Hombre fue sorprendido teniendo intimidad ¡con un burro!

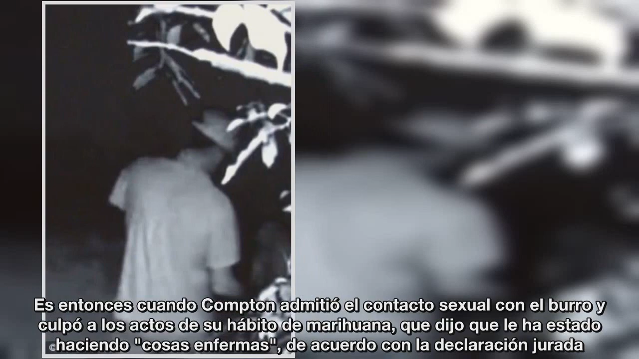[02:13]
Los Whitaker han instalado recientemente cámaras de juego en su tierra